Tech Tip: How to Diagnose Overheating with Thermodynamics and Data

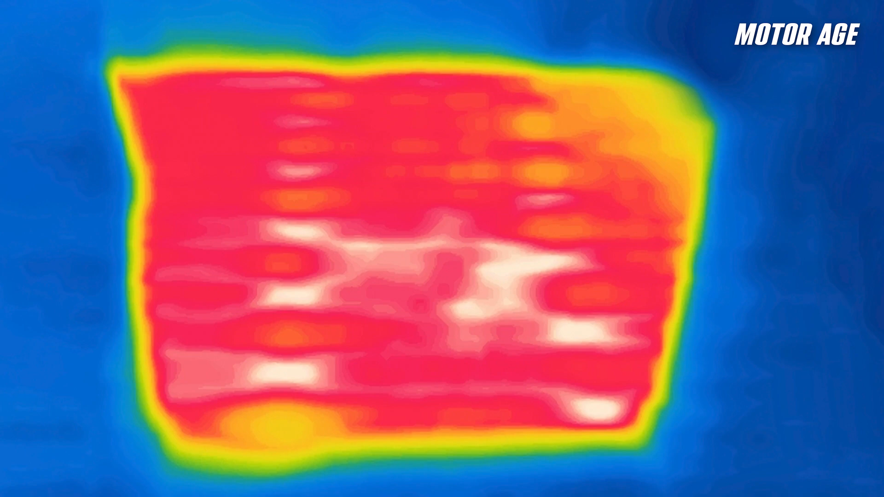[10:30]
Cold zones may indicate internal blockage or poor coolant distribution. If an inlet is 215 degrees and the outlet is 190 degrees, you get a drop of 25 degrees.